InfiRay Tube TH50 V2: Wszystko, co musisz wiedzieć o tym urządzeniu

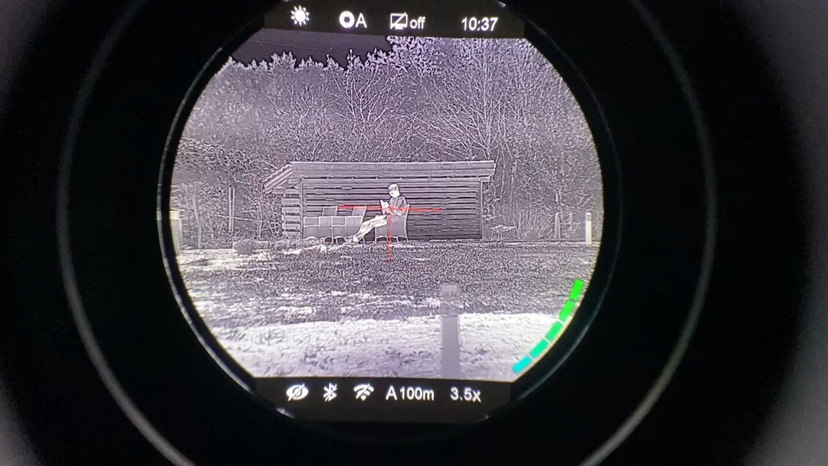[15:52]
na dole, jak zauważycie, wyświetlają się takie parametry, jak oczko przekreślone, bluetooth, wifi, jest taki parametr A100, czyli wiemy, że to pierwszy profil 100 metrów oraz powiększenie 3,5 raza, czyli jesteśmy na powiększeniu wyjściowym, natomiast u góry mamy informację, że jesteśmy na profilu ciepłe-białe, czyli to słoneczko, ono się zmienia w zależności od programu,
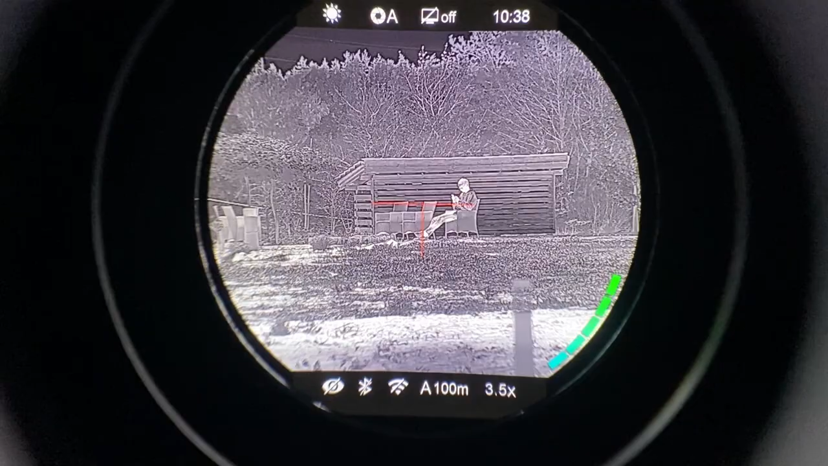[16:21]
który zmieniamy, mamy oznaczenie, że mamy automatyczną kalibrację oraz standby mamy wyłączony, ja w tej chwili włączę, naciskam krótko, czyli zakładamy, że włączymy krzyż, naciskam krótko, mniej, czyli górne pokrętło, naciskam krótko, wyświetlają nam się teraz pierwsze od góry, czyli podświetlone na zierono,
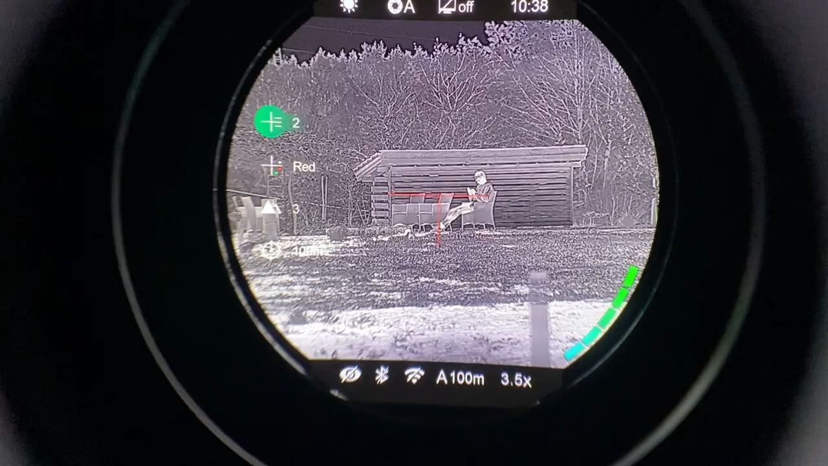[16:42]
to mamy typy siatek celowniczych i tu sobie zmieniamy, to mamy trzecią siatkę celowniczą,
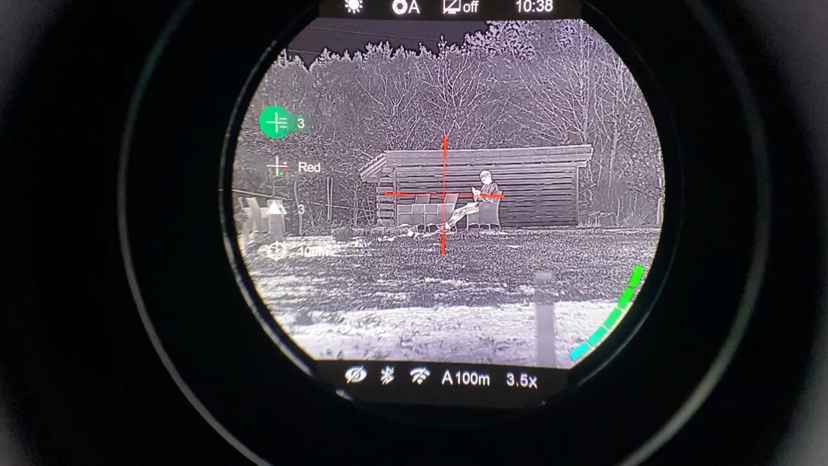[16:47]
czwartą, piątą, mamy pięć do wyboru, szóst, sześć, przepraszam,
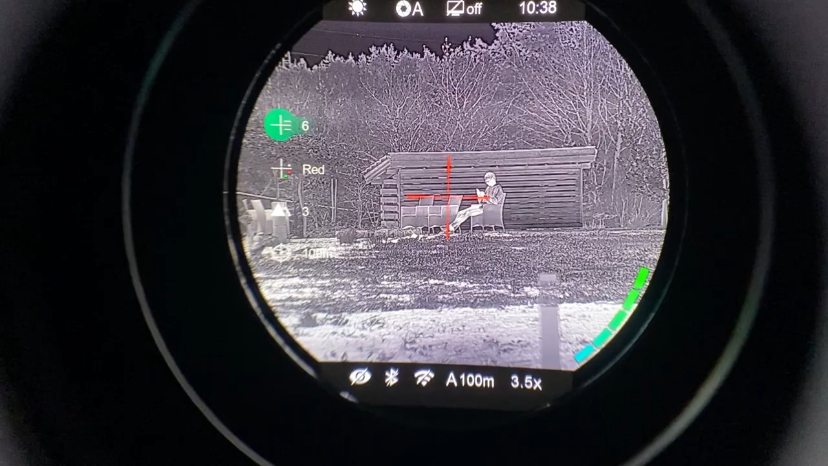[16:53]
sześć siatek do wyboru, ja używam pierwszej, czyli tej najmniejszej, teraz jest ona dla Was najmniej widoczna, ale jest najbardziej precyzyjna, ustawimy drugą, żeby była troszkę bardziej widoczna,
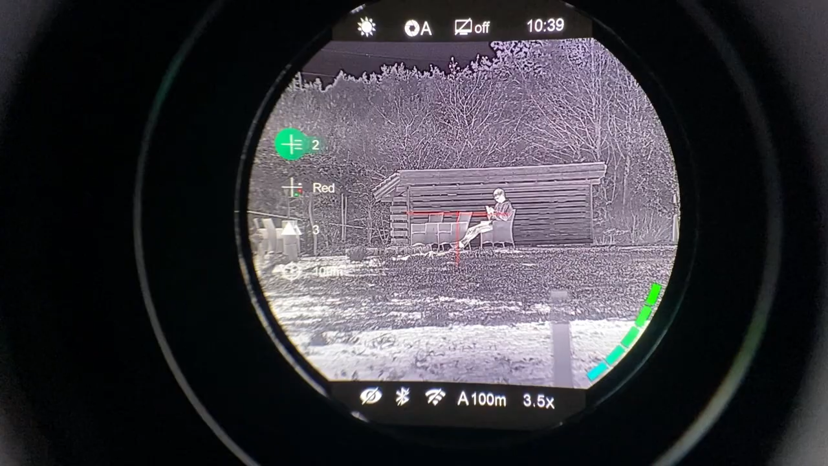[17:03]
pokręcając górne pokrętło, zjeżdżamy na dół, ustawiamy sobie kolory w siatek celowniczych, mamy czerwony, zielony, biało, czarny, czarno, biały, czerwony, następnie te górki,
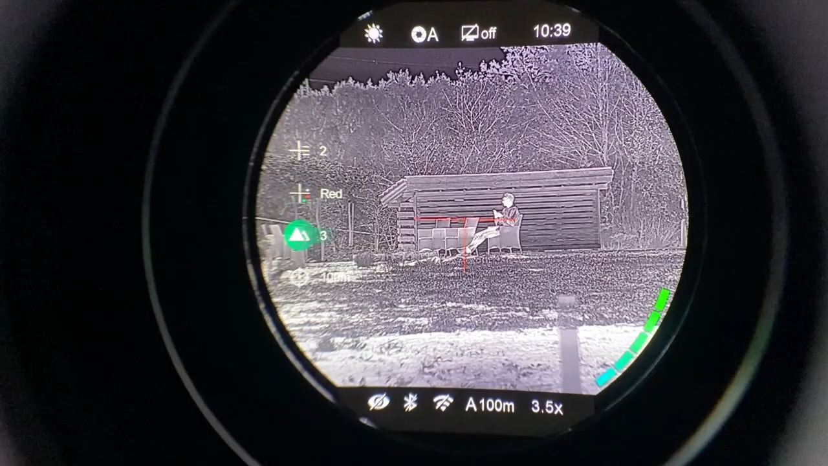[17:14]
takie, które widzicie po lewej stronie, to jest jakby kontrast i tu sobie zmienimy, teraz dzisiaj mamy akurat taką pogodę, niekoniecznie, bo jest słoneczna, także te różnice są mniej widoczne, ale ja zalecam ustawienie około dwóch, trzech razy, jest to w mojej ocenie najfajniejsze i na dole to, co wjeżdżamy. W tej chwili, jako że program A przestawiłem już na 100, 200, 300, dlatego, że z niego będziemy przestrzeniwać pierwszy karabin, to zobaczcie,
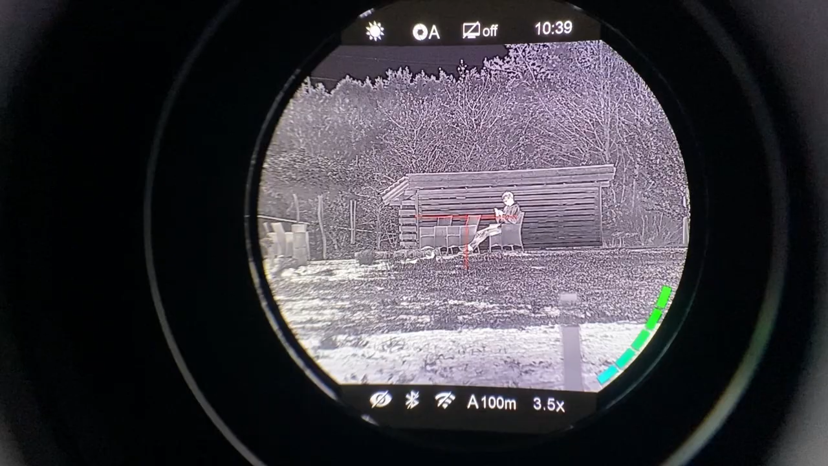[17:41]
jeszcze raz wejdę krótko w to menu, jeżeli krótko nacisnę to 100, zmieniam się na 200, czyli mamy A200 na dole napisane, A300 i teraz jeżeli to byłoby A100, 100, 100, to w tym momencie nie wiedzielibyśmy, na którym programie jesteśmy.
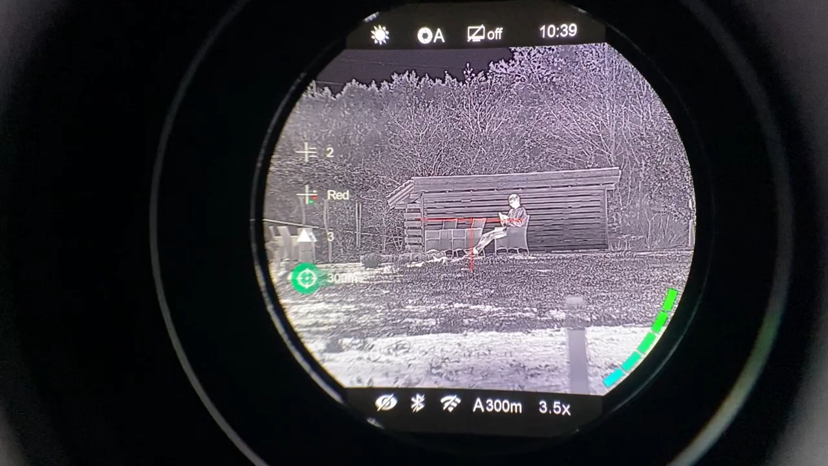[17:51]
Czyli tu mam jakby ten opis tego krótkiego menu, teraz długo przejdziemy sobie może na 100, A100 zostawimy,
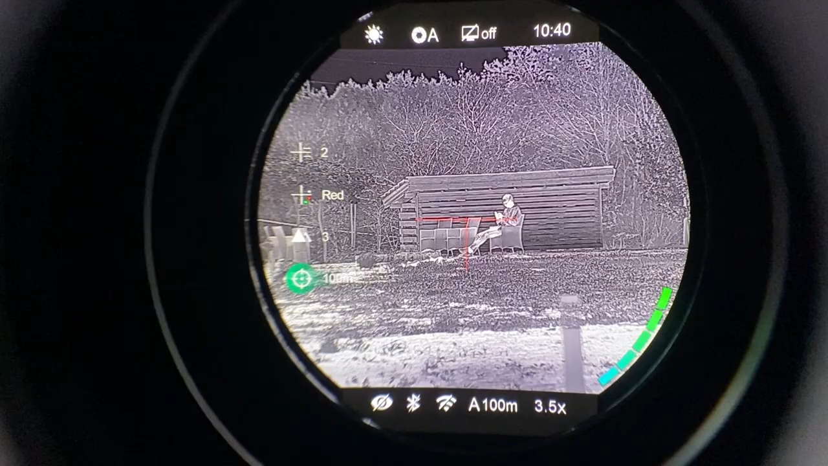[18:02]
wyjdziemy z tego, czyli długo wciskając górne pokrętło wychodzimy również z tego i wciskamy teraz je długo, czyli wchodzimy w menu właściwe.
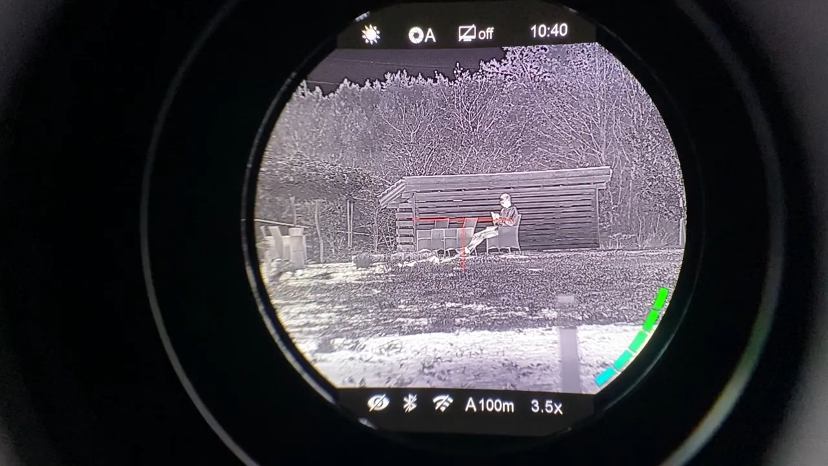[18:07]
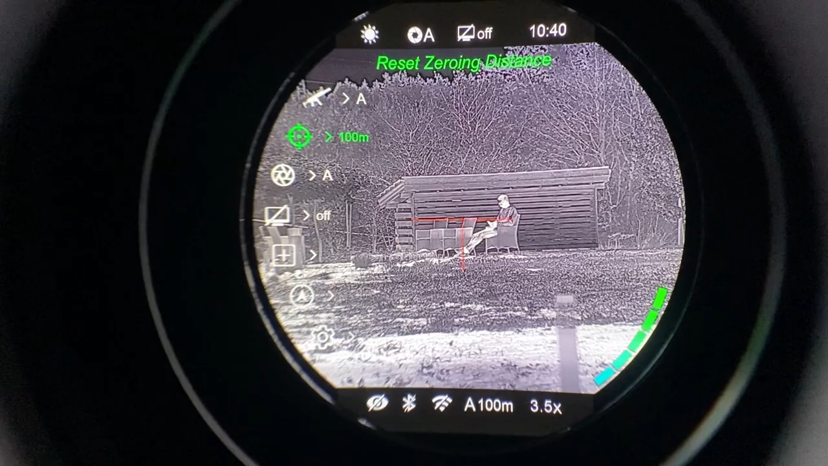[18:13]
I teraz mamy tak, od początku lecąc, mamy pierwsze, to mamy ikonkę oczka takiego,
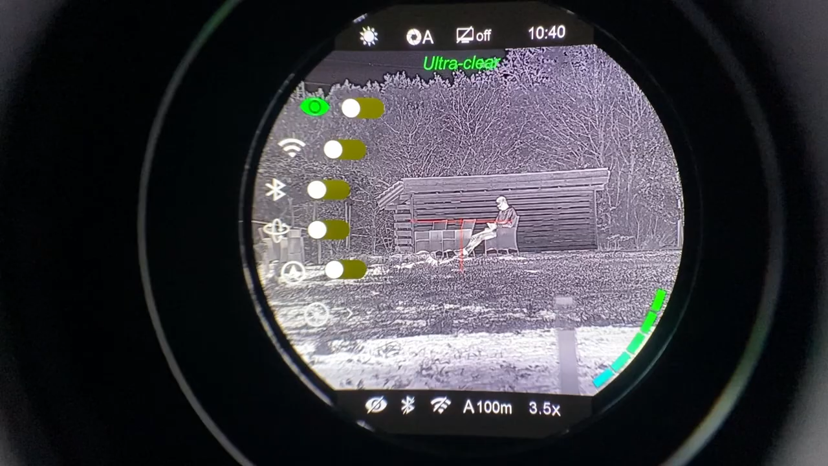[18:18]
to jest ikonka ultra clear, jak to naciśniemy, to mamy jakby bardziej szczegółowy ten obraz, bardziej podciągnięty.
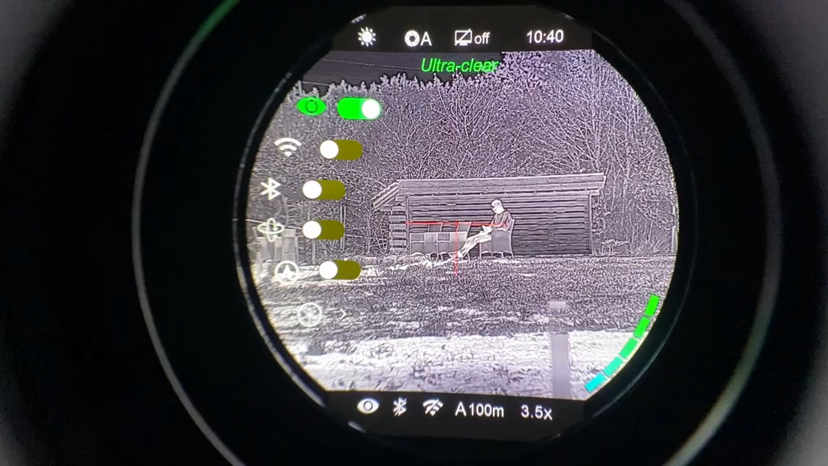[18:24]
Poniżej tego mamy ikonkę Wi-Fi, ta ikonka wiadomo służy do włączenia Wi-Fi, w telefonie mamy aplikację,
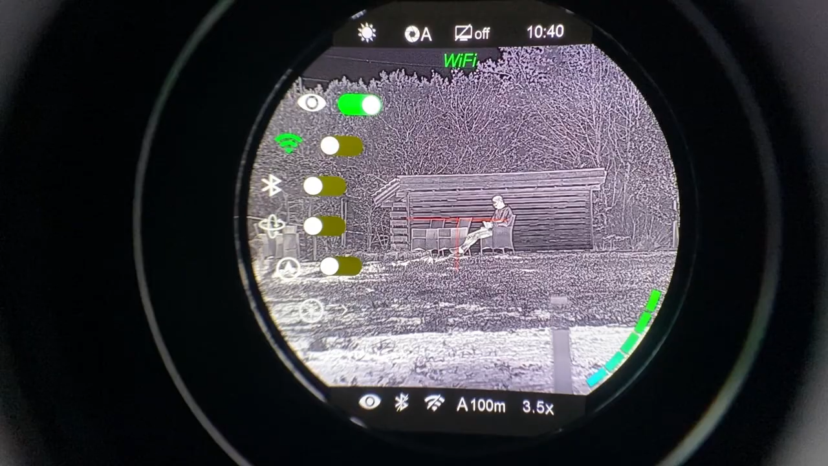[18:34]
powinniśmy sobie zainstalować Infiry Outdoor,
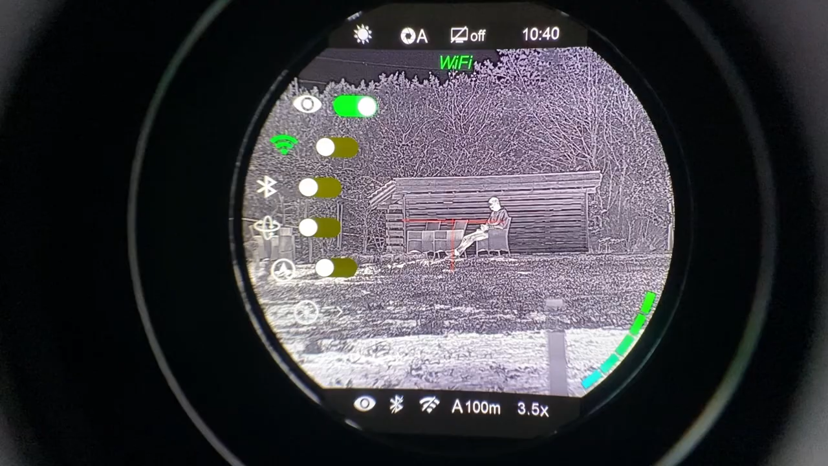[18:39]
to jest aplikacja do połączenia się jakby z naszym urządzeniem, hasło jest od 1 do 8, czyli 1, 2, 3, 4, 5, 6, 7, 8, mając włączone Wi-Fi w naszym urządzeniu, w telefonie wyszukujemy sieci Wi-Fi, wybieramy nasze urządzenie, wpisujemy hasło, w tym momencie one już są połączone
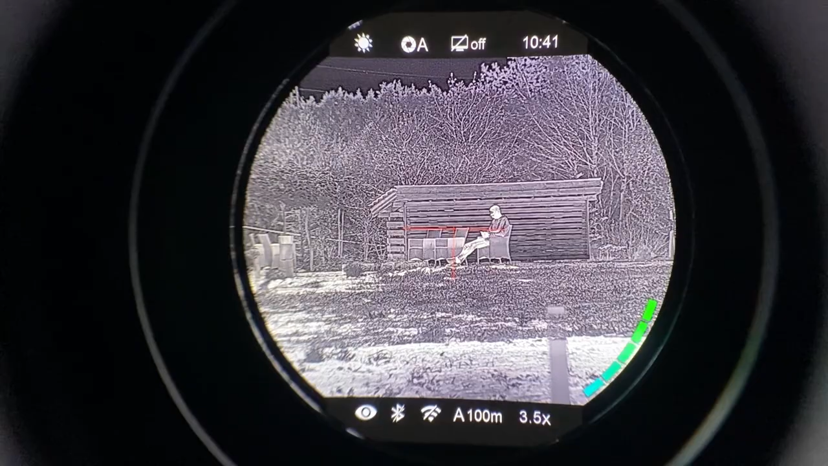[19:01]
i w aplikacji możemy sobie pobierać filmy, zdjęcia, łączyć się z tym tak, że to Wi-Fi nasze służy,
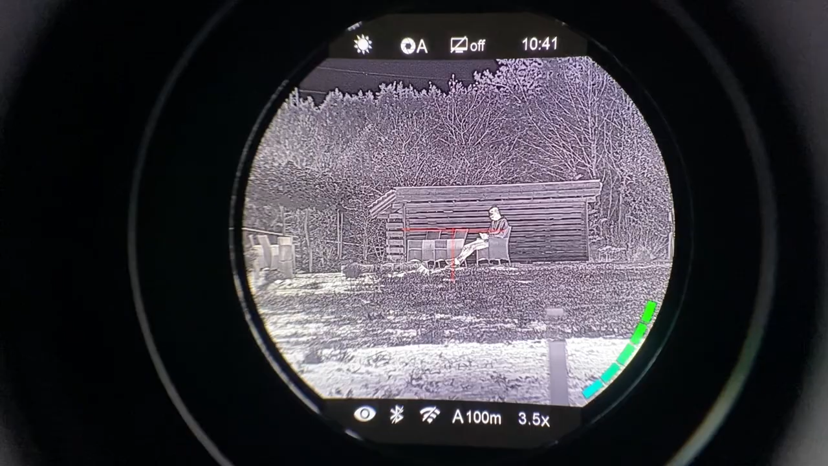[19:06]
jeszcze raz wejdę, bo to menu znika po chwili domyślnie, to Wi-Fi, czyli to jest druga pozycja,
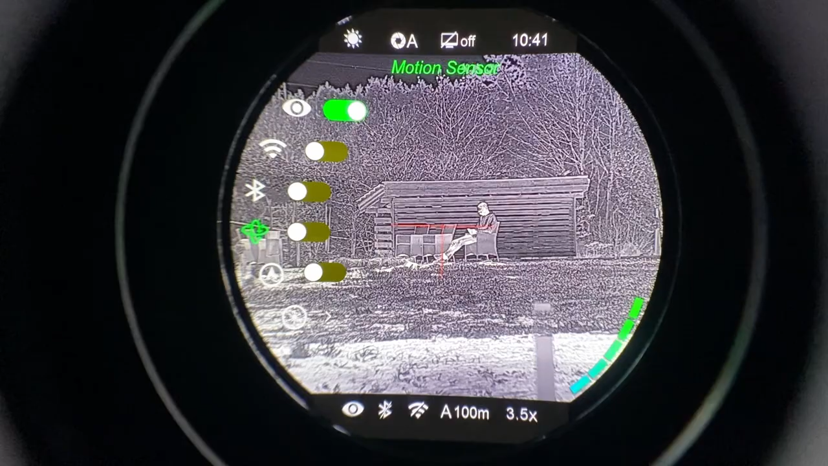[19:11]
to Wi-Fi służy do tego, żeby się połączyć z naszym telefonem, teraz jest włączona, ja wyłączam dlatego, że ono zawsze też jakby zżera trochę nasz prąd,
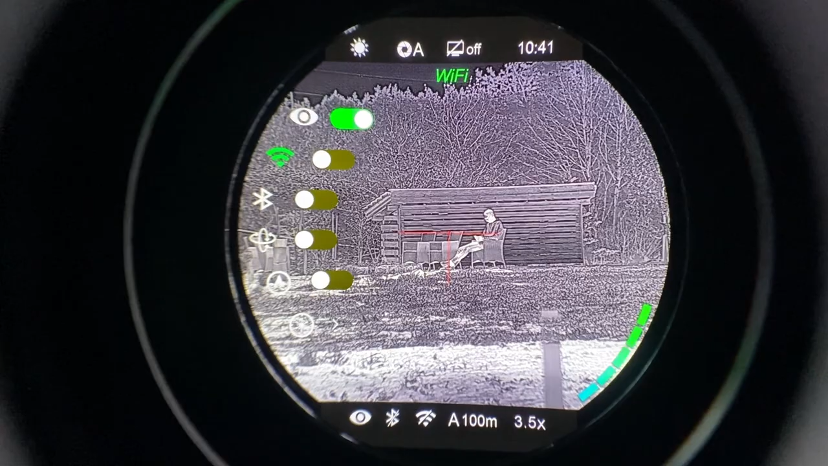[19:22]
szybciej i uważam, że nie jest potrzebne, że się nie łączymy, Bluetooth następne mamy połączenie,